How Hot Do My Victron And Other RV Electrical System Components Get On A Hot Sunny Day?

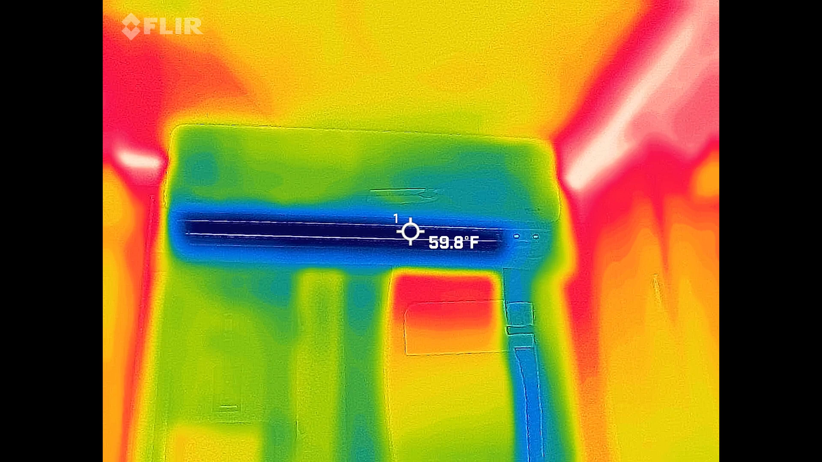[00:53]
On screen: spot 59.8°F
This is what the mini split looks like. So it's showing about 60 degrees on the air coming out, and the ceiling, as an example of this room, is at about 85 degrees.
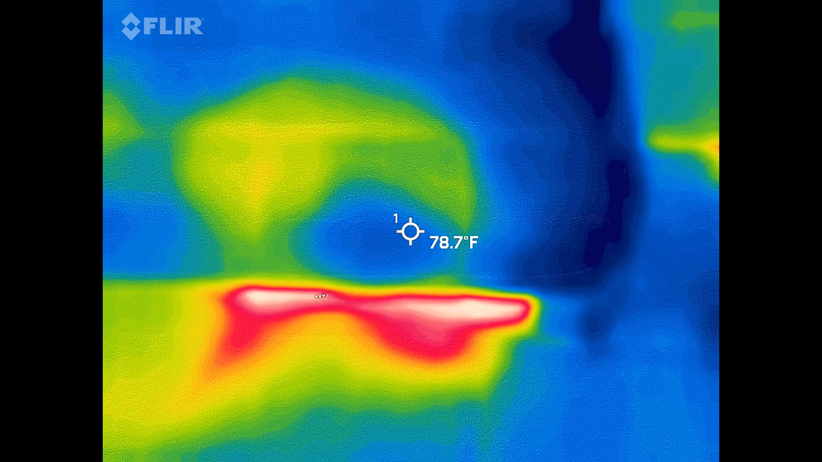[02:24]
On screen: spot 78.7°F
And so you can see that the red area here is where the heat is coming out from the inverters. And so they're blowing air out from underneath the couch here. So I'm going to come down here, and you'll be able to see the major sources of heat here. So each of the multi-plus inverters are these hot spots on each side, which you can see right here and over here. And then up underneath the couch, up that way, there, that big hot thing, that is the solar charge controller that is the main one.
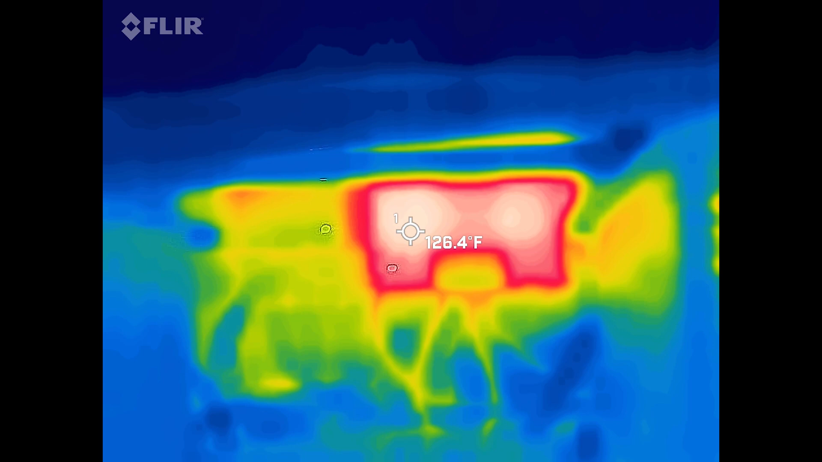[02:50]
On screen: spot 126.4°F
And then right over here next to it is the smaller solar charge controller.
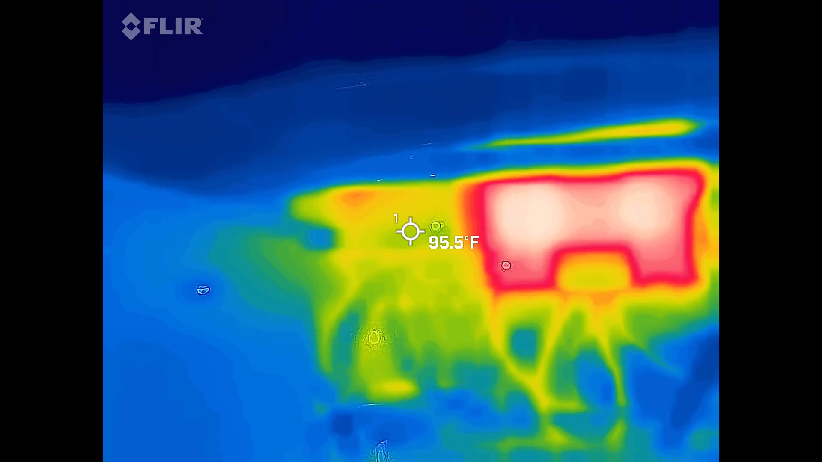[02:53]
On screen: spot 95.5°F
And it is negligibly hot.
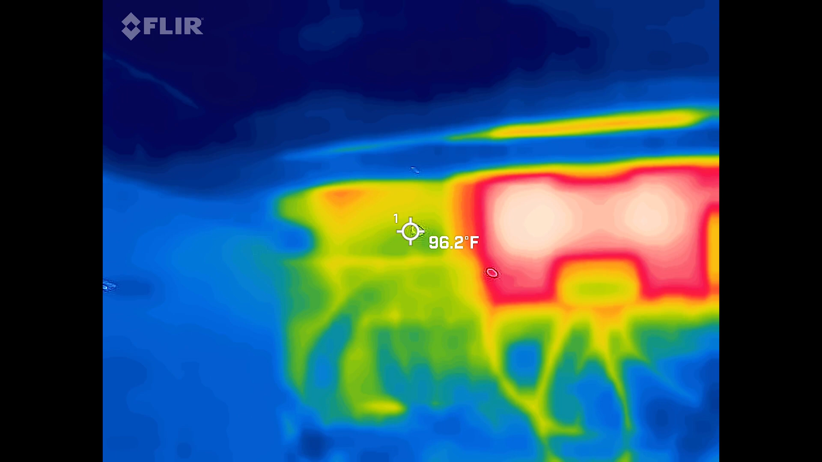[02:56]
On screen: spot 96.2°F
It's not even hardly showing any heat at all, actually.
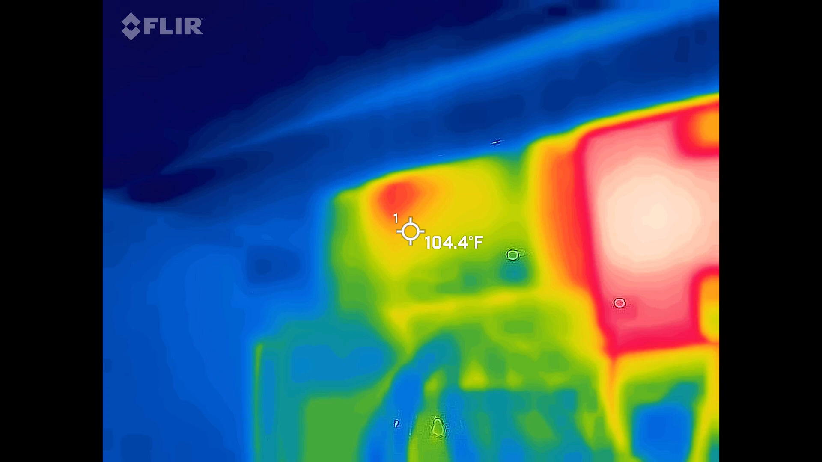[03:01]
On screen: spot 104.4°F
I guess it's over 100 degrees. But compared to the large charge controller, it's nowhere near as much.
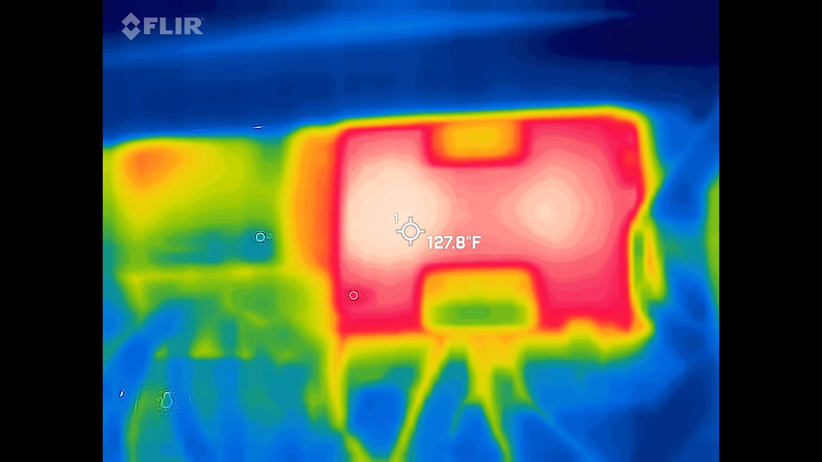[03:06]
On screen: spot 127.8°F
So it looks like it's getting up to about 128 degrees from the solar charge controller there.
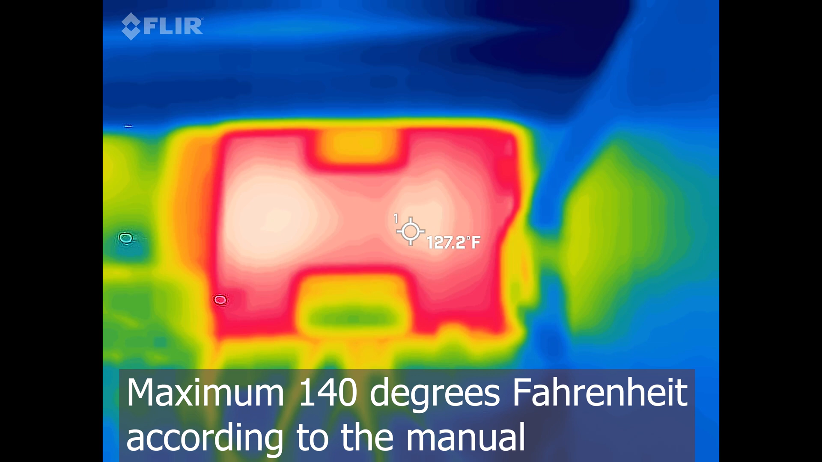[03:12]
On screen: spot 127.2°F
And then I'm going to go up and look around behind it, and I'll show you what it looks like up behind there.
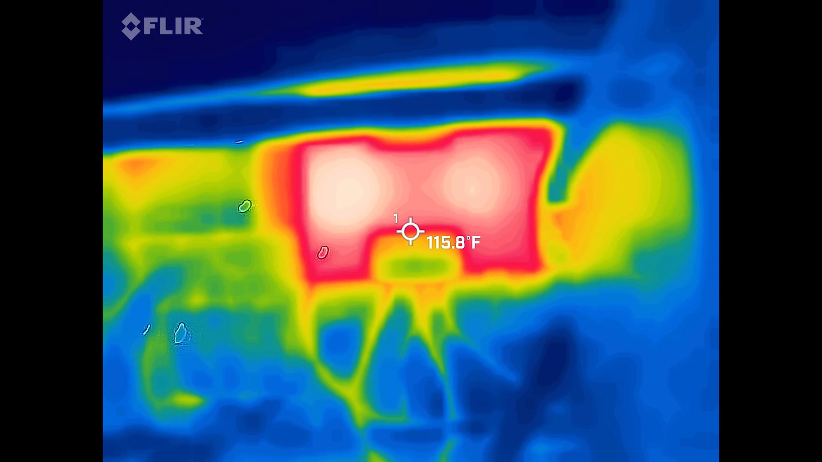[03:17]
On screen: spot 115.8°F
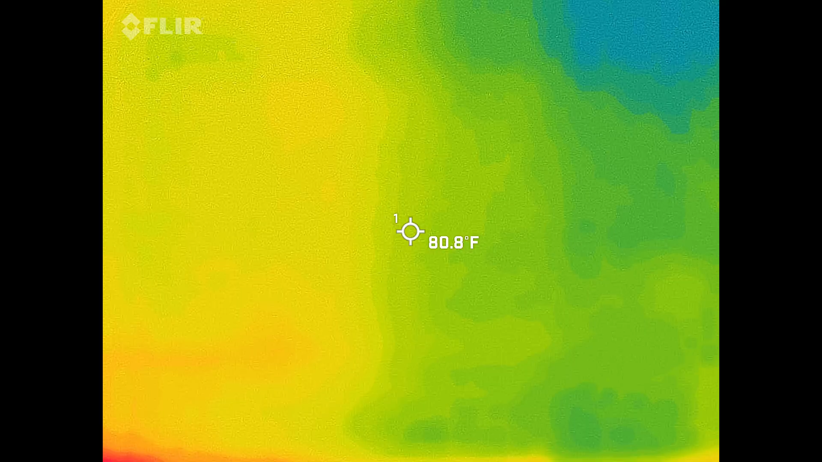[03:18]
On screen: spot 80.8°F
There we go.
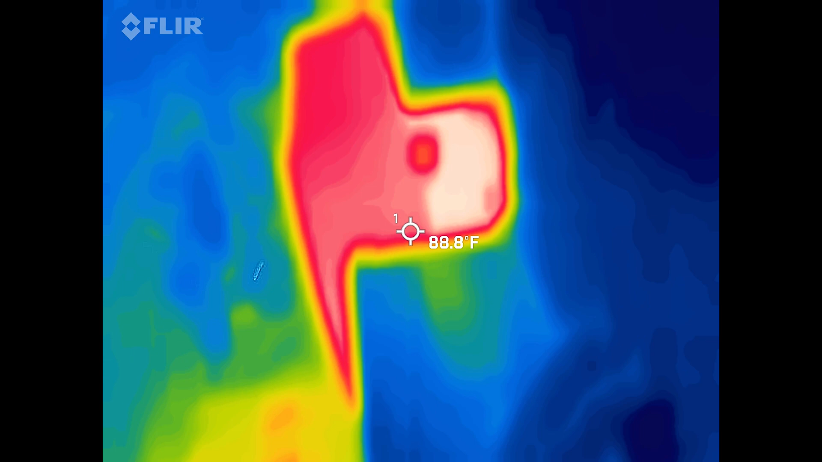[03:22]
On screen: spot 88.8°F
So there's some heating fins, or some cooling fins that are, I guess, dissipation fins here on the back of it.
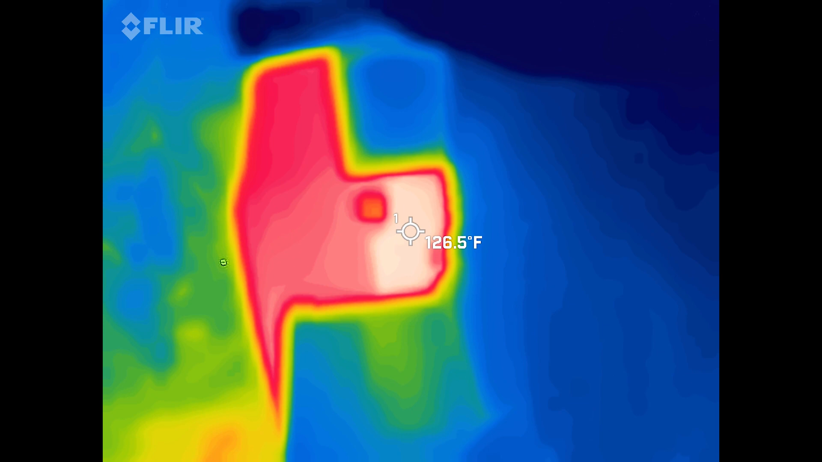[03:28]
On screen: spot 126.5°F
And they're showing about the same temperature, 126 degrees Fahrenheit on it.
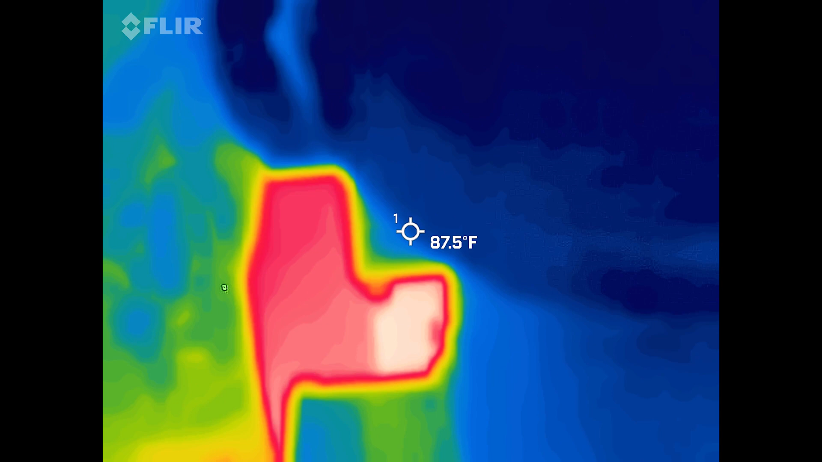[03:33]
On screen: spot 87.5°F
If I reach my hand in here and put it on the back side of the charge controller, it is definitely hot.
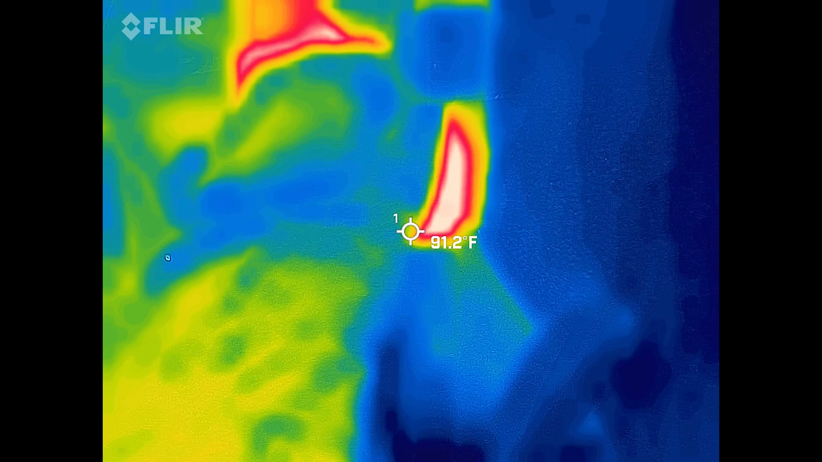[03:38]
On screen: spot 91.2°F
It's not too hot to keep my hand on it, but it's pretty close to the limit of what I'm willing to keep my hand on.
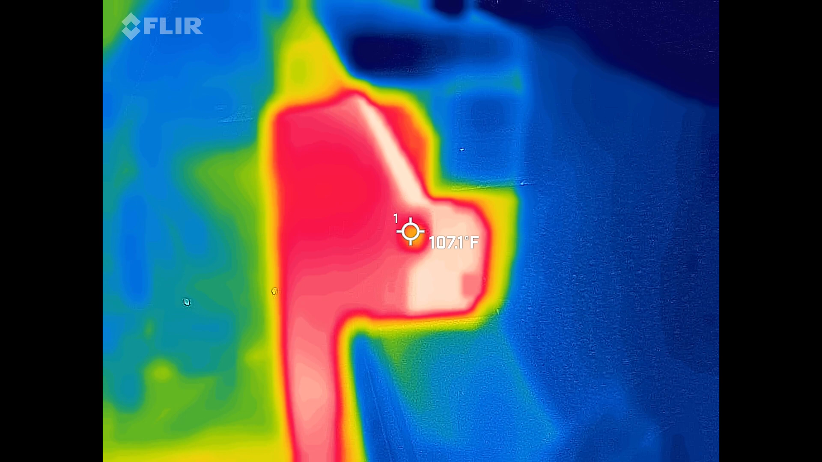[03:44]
On screen: spot 107.1°F
This is the battery bank over here, and it's generally showing about 84,
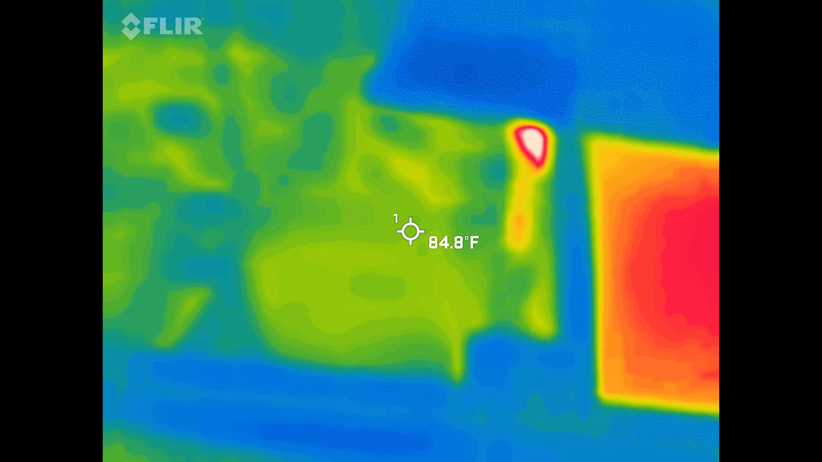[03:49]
On screen: spot 84.8°F
85 degrees Fahrenheit, according to the FLIR camera here.